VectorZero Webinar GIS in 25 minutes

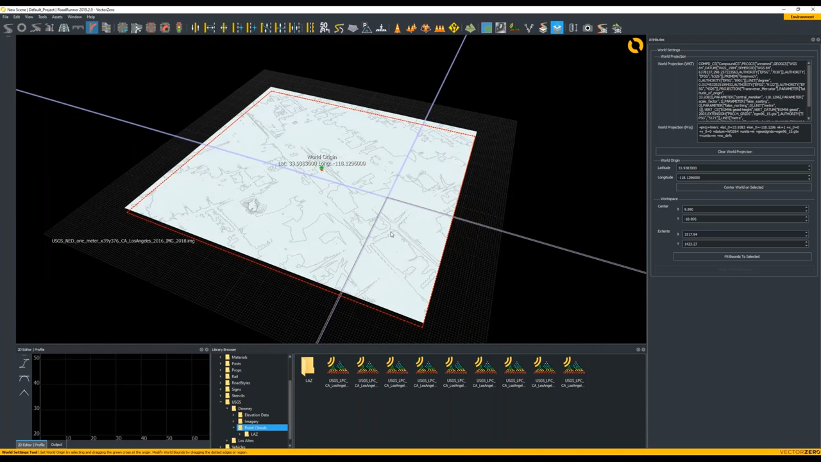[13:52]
It's also just removing clutter from points that are bad data and other points that are maybe not useful to what you're currently working on, which may draw behind.
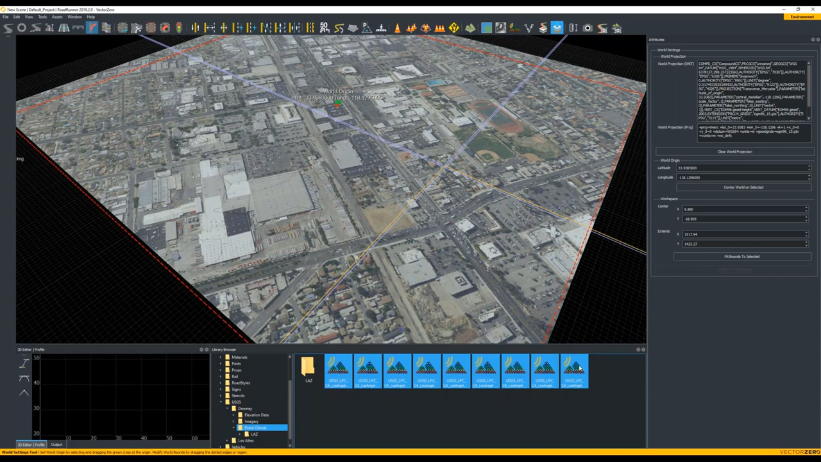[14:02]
So for now, we're just going to go ahead and grab all of them and load them into Roadrunner. And again, because they all have projection information, which can be found here, and again, this is within the file, we didn't have to set anything up, it'll go ahead and put it in the right locations.
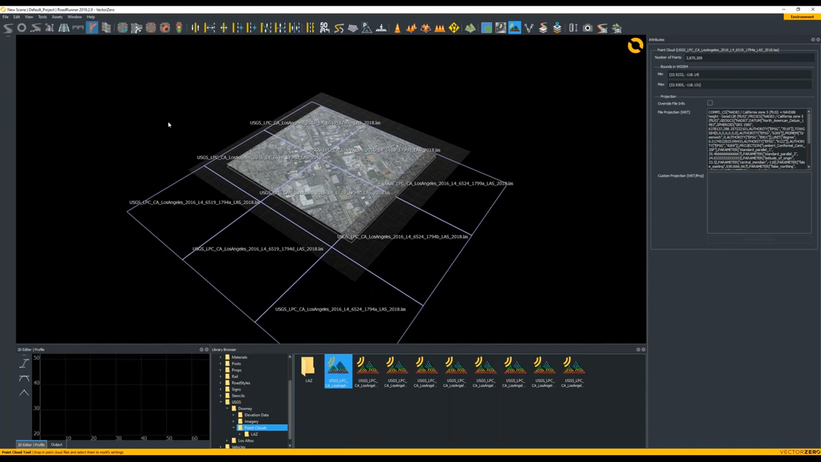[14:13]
Now, once we've got LIDAR loaded, we can do some unique coloring and other
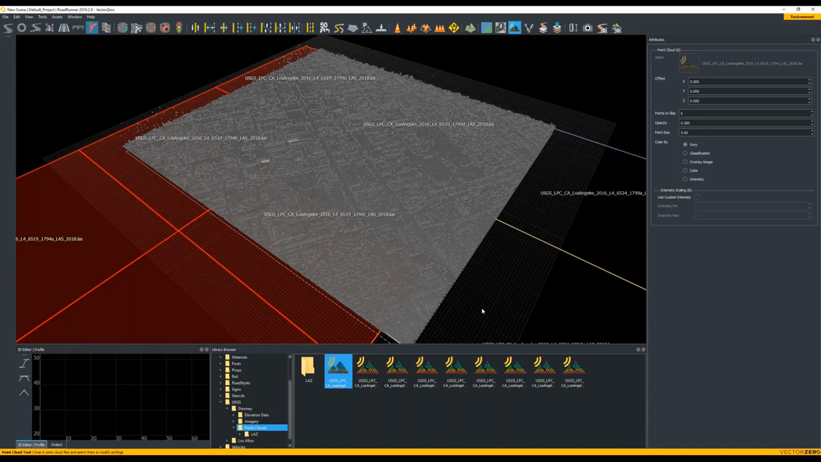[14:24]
options within it to make it look more useful. Because right now, it's just a bunch of great pixels. And although you can see different height, and again, there's some of the high error noise,
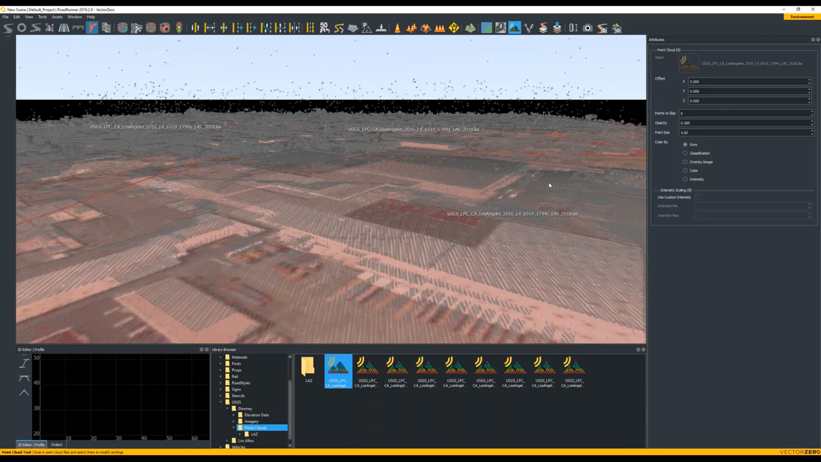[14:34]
we need to go ahead and flip over to intensity. And so now it's black.
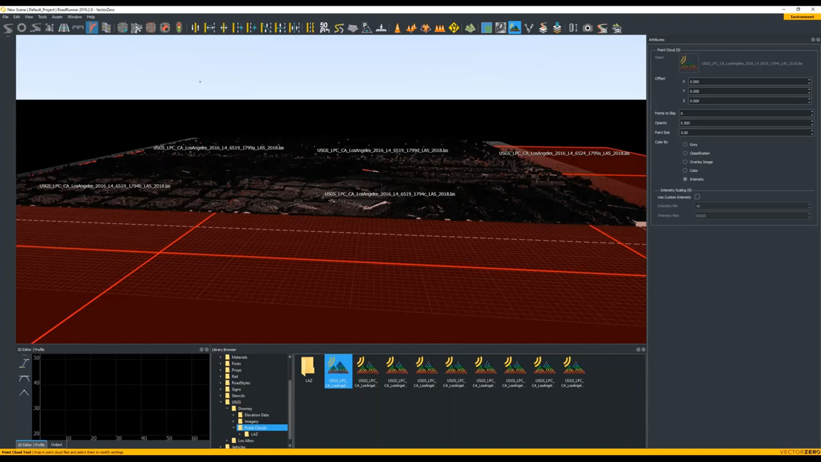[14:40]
Some users might be like, hey, what's with the data? It doesn't look right.
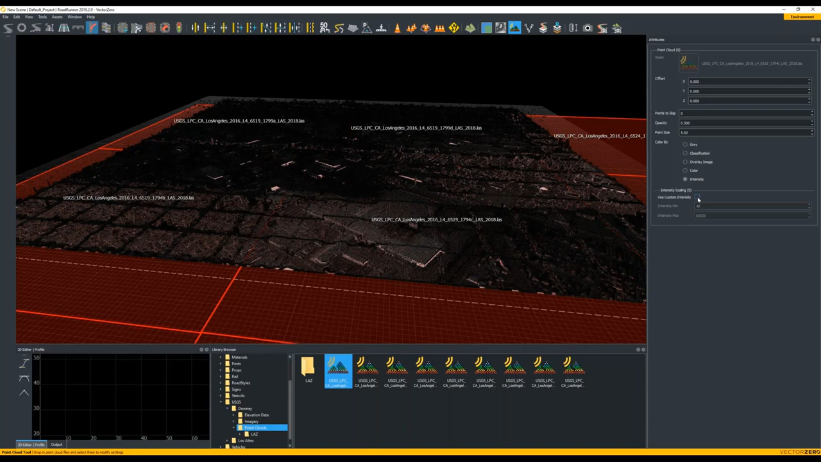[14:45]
This is because the points here are all being shaded down due to the intensity mins and maxes.
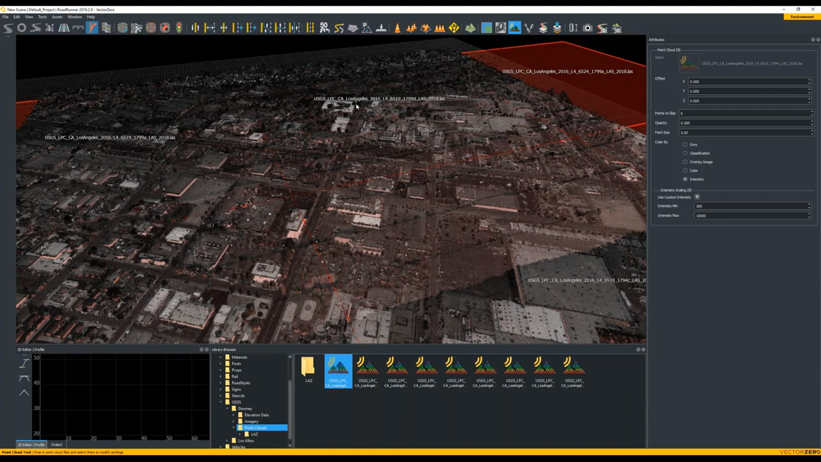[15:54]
So in our case, I'll go ahead and disable some of the other data just so we can look at just the point cloud.
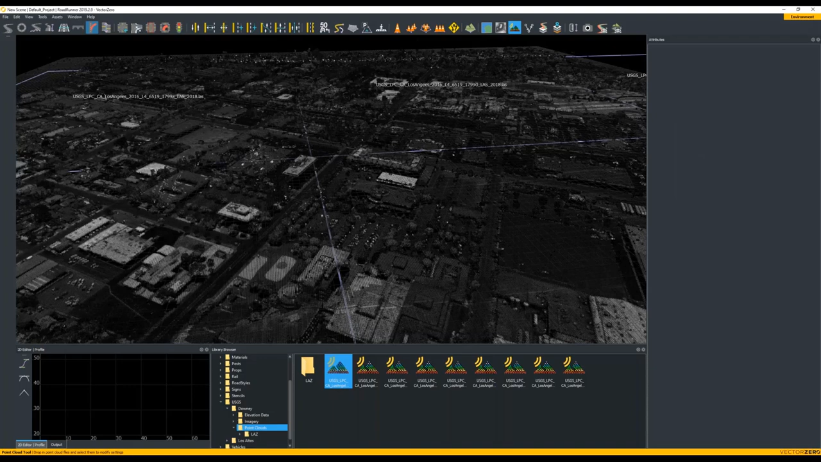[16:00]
I've disabled the elevation and I've disabled the aerial imagery so that we can just look at the intensity values that are provided from the point cloud. This can help be useful because it'll show us where trees are,
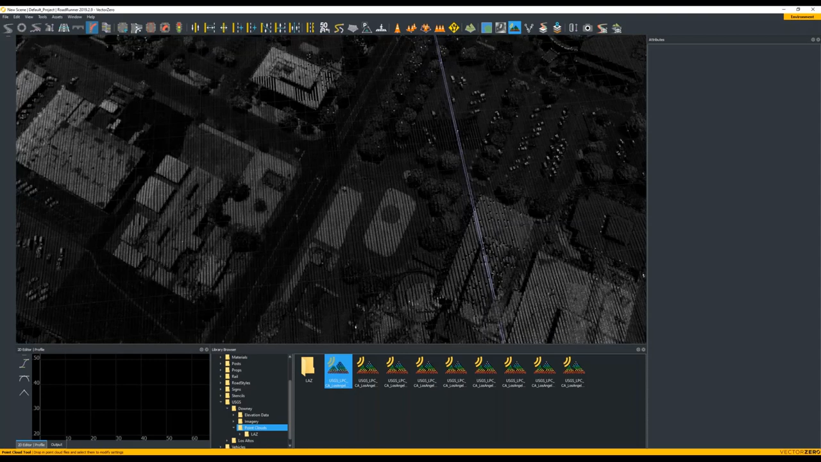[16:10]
it can show us some detail in the roads like arrows that maybe we can't decipher from the image because it's too low resolution, and other data that we can now use for lining up various other pieces.
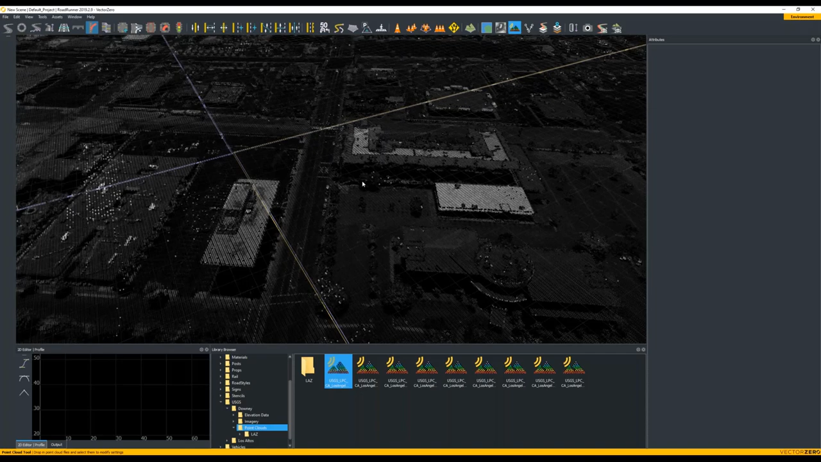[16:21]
So I've turned back on the aerial image and the elevation and we can now start looking at some of the tooling that these provide us.
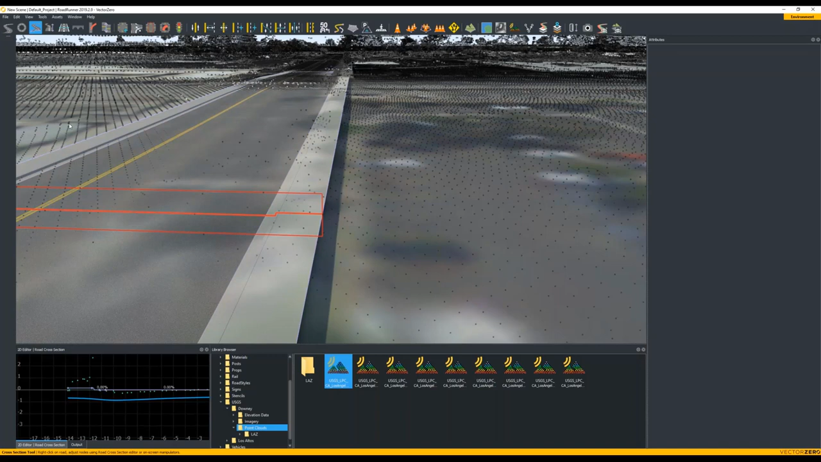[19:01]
So I think we need to pull it in a little bit because I think that's where the curb is. But I think you get the point. We can bring this back in a little bit and correct it so that the height fits at that location.
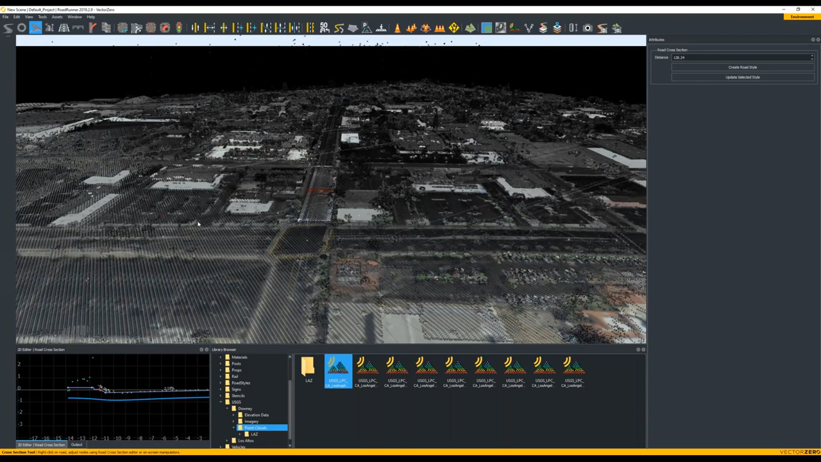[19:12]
Now for some of the more interesting parts, we can project other data to much more
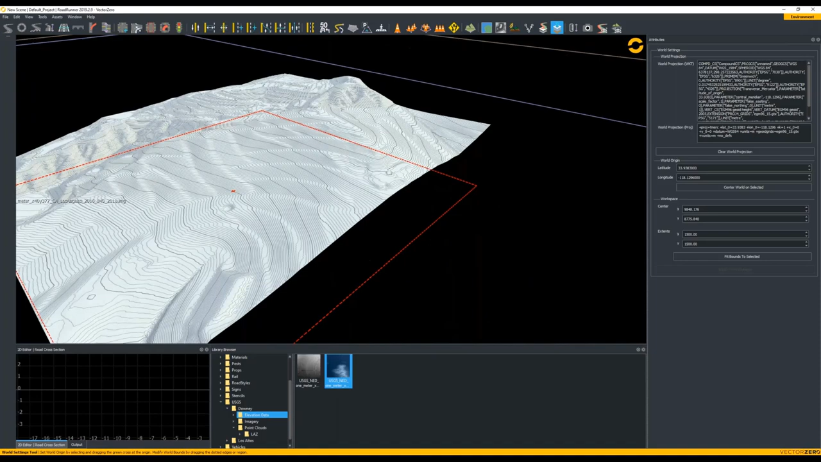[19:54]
So now we can actually see that the height of the terrain here is very unique and that it's much more visible that we have height differences here. So if we were to create a road on this terrain,
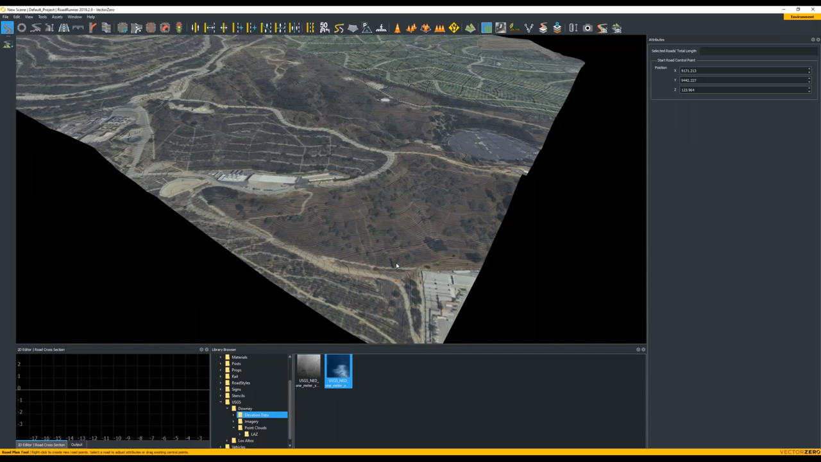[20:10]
which we want to be top down and switch to orthographic mode, which you can either do by hitting O or going into view and orthographic.